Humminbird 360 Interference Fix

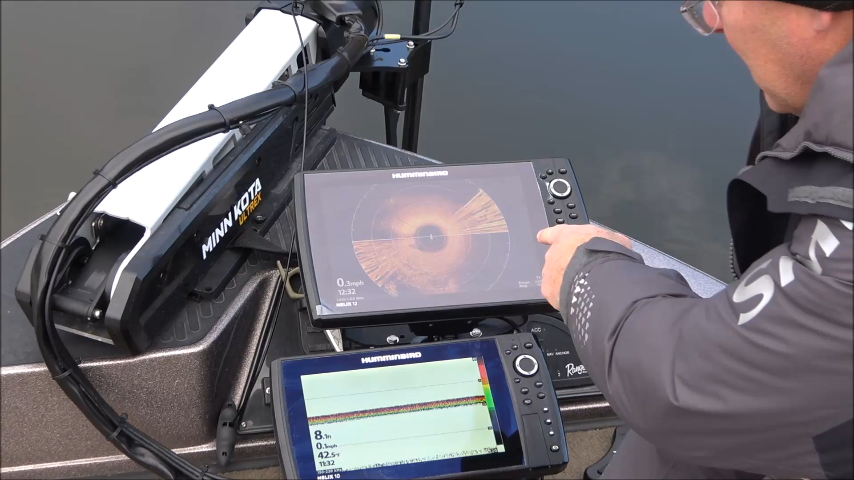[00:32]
On screen: speed 0.3 mph
That's the interference. I don't even have to engage the prop. If I engage the prop, I get the interference as well. So let's let this clear off. Now I tried everything I could think of. There's a there's a fuse up in the head of the trolling motor that I checked and it was fine. I got some ferrite rings. I tried the figure eight of the transducer cable bundle. I figure eighted it and folded on top of each other.
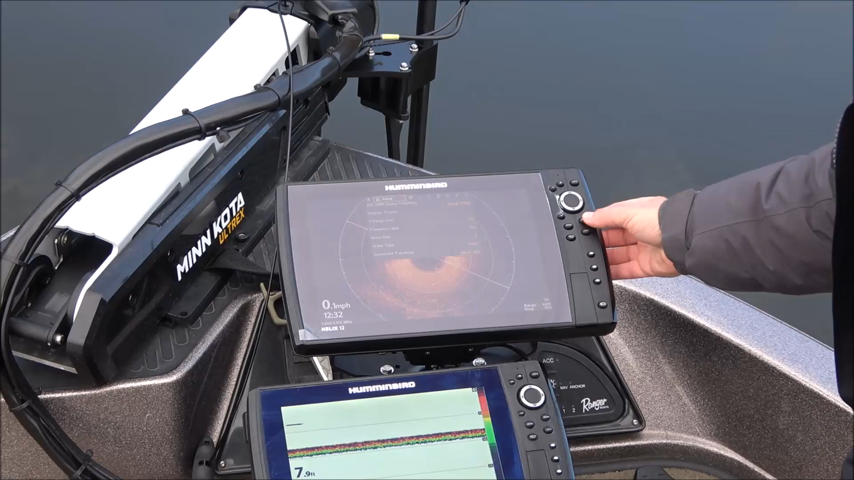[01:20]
On screen: speed 0.1 mph
So I tried all those things but here's what finally fixed it. So you hit menu twice and under sonar there's a noise filter and this
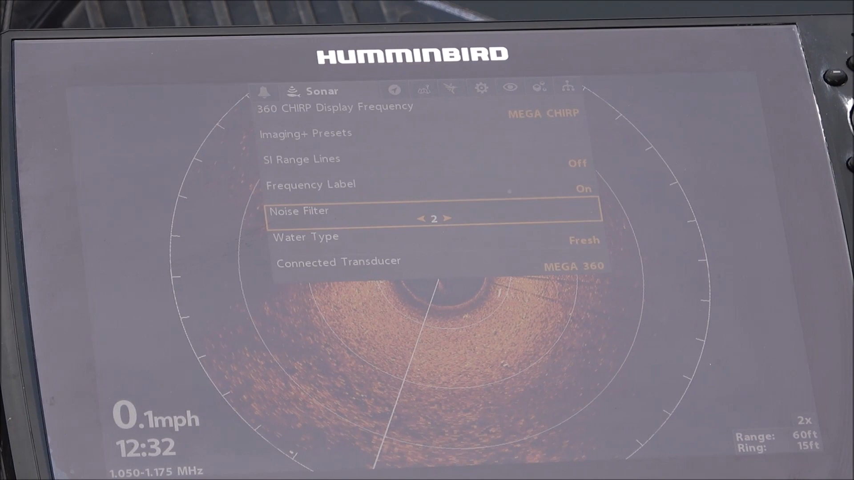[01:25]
On screen: speed 0.1 mph
is a generation three helix 12 and there are four settings.
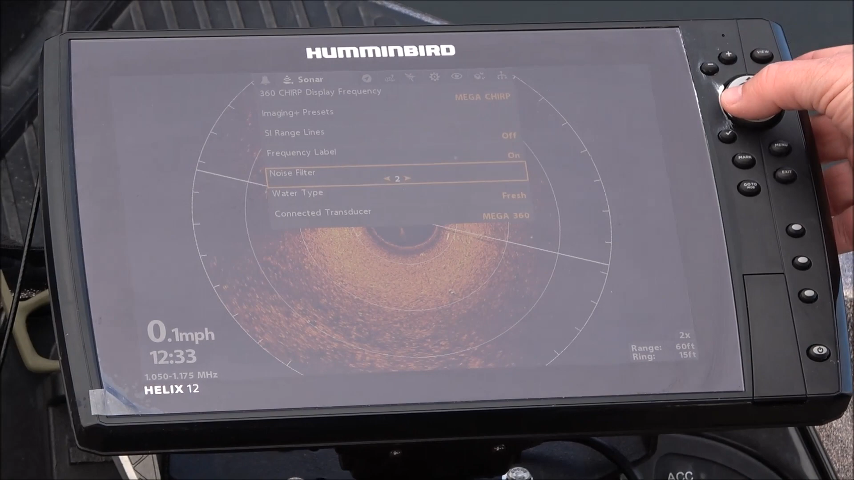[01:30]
On screen: speed 0.1 mph
Hopefully you guys can see those settings and if you look at setting one, I'm not getting the interference.
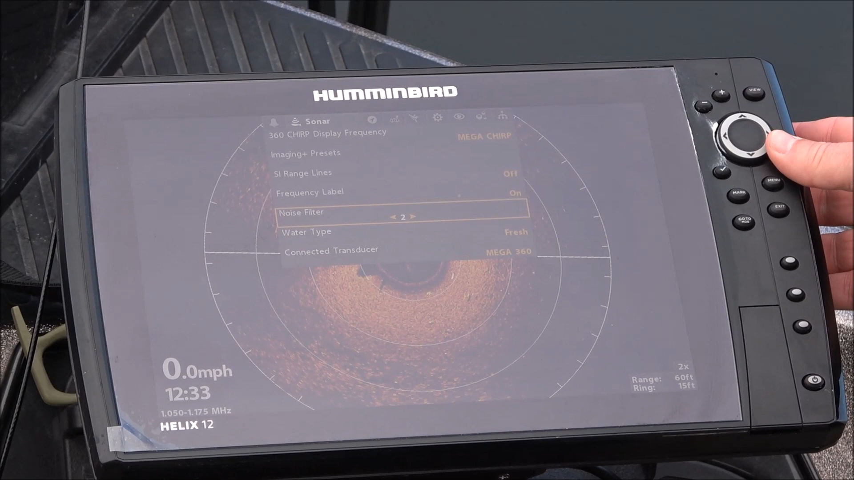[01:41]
On screen: speed 0.0 mph
Setting two, I am getting the interference. Let's let that clear up.
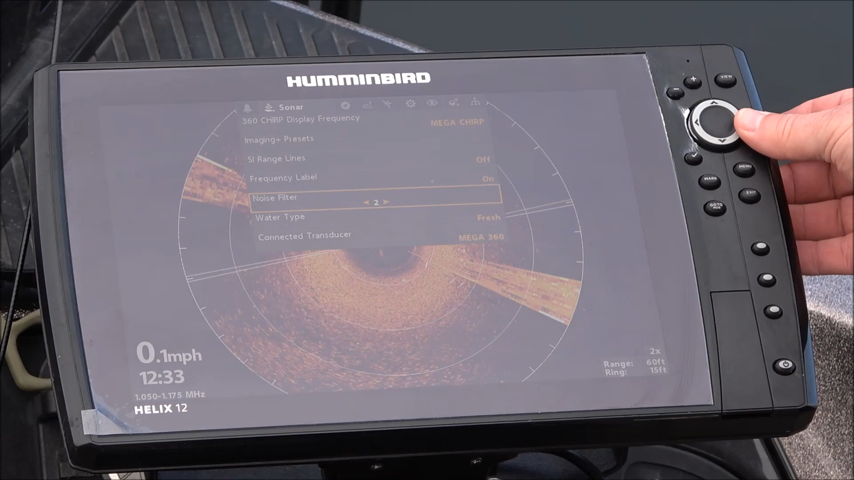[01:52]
On screen: speed 0.1 mph
Okay, that's once it sweeps through there that cleans it up. At setting three, no interference. Setting four, interference.
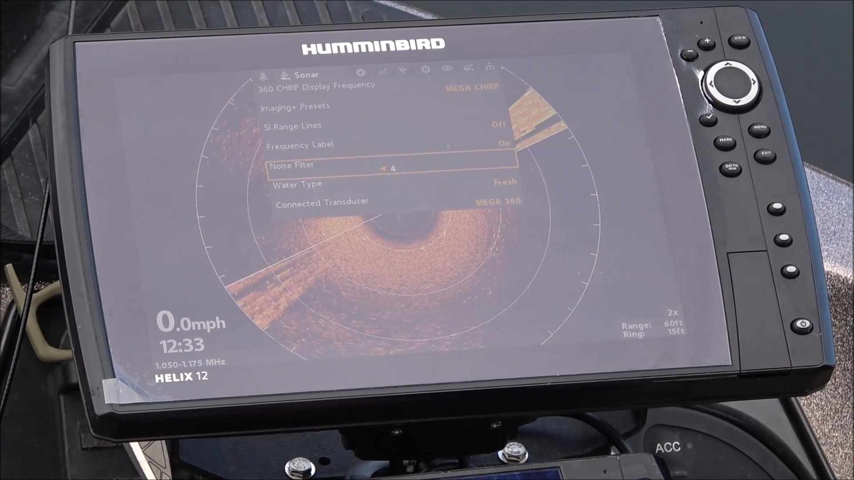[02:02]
On screen: speed 0.0 mph
So I didn't realize I thought that these were a progressive series of settings, but they're actually all four individual different settings for different noise reduction modes. So I would try each and every one of those. What I did, I went all the way up to four and it didn't fix it. So I figured four is the highest. So so it's not the noise reduction. But I just came out here on the water and tried it.
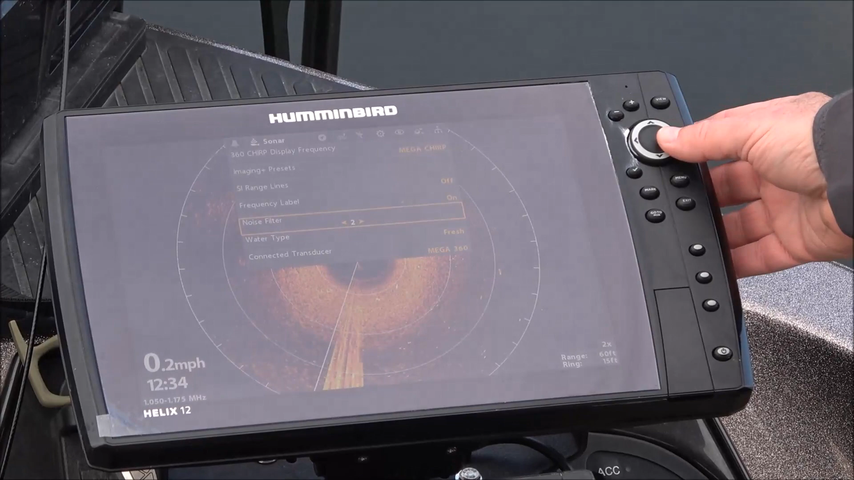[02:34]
On screen: speed 0.2 mph
And at three, I'm not getting any interference and I've cleaned it up for me. So I hope that helps. See you next.